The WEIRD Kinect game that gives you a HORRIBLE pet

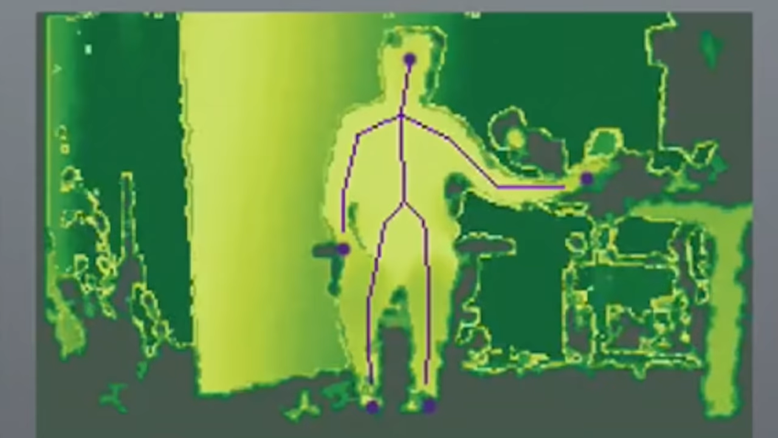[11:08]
Like, it's detecting. My arm is going out there. So why isn't it doing it? I think it just thinks I'm, like, really oddly proportioned because I'm sitting down. I don't think you're supposed to be sitting down when you do this.